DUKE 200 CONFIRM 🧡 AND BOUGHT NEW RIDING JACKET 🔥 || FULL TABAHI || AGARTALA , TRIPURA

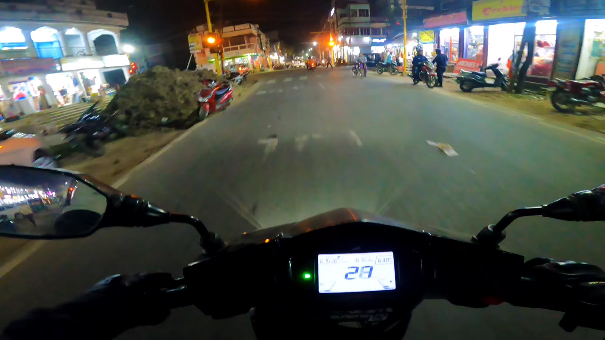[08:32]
एंड बाप रे बाप, रेड लाइट, ओके लेट मी वेट, येलो लाइट तो हो रहा है बट आई एम नॉट गोना ओवरटेक एनी मोर, एंड आई गेस ब्रदर ज्वेल तो पहुंच ही चुका होगा, बिकॉज इतने पहल कर आया ना वो, एंड टाइम अब देर इज 6:31 इन द इवनिंग, ओके। सो डायरेक्टली शोरूम पर मिलते हैं, टिल एंड स्टे ट्यून्ड विद दिस व्लॉग गाइस, लेट्स एंटर, ओके।